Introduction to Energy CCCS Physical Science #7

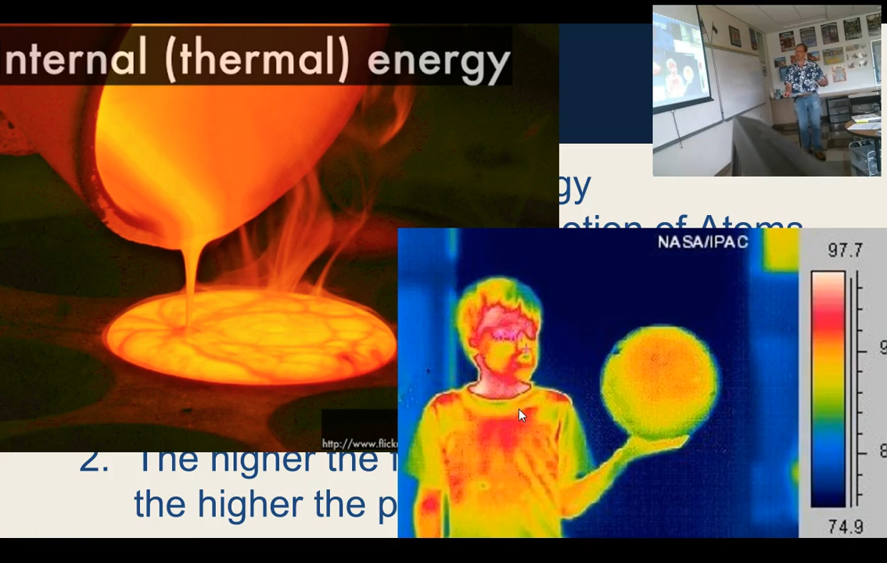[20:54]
And then this would be another example of thermal energy.
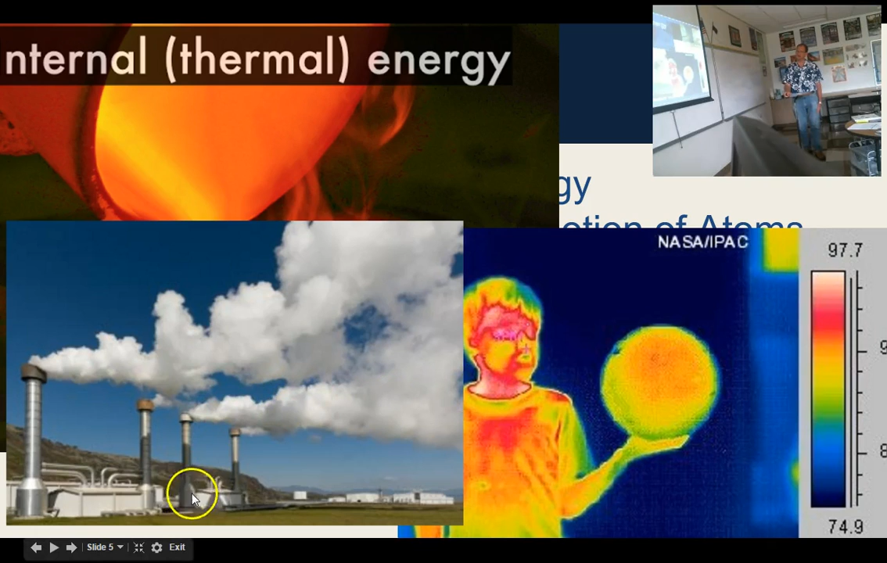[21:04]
The factory is producing hot air, which rises through these smokestacks. And that's caused by the internal energy of the air there, okay? If there's very little thermal energy, this is very, very cold. And this wasn't taken where I used to live, but it did get cold enough to do this where I used to live, where you can throw boiling water in the air. And there's so little thermal energy in the air that all the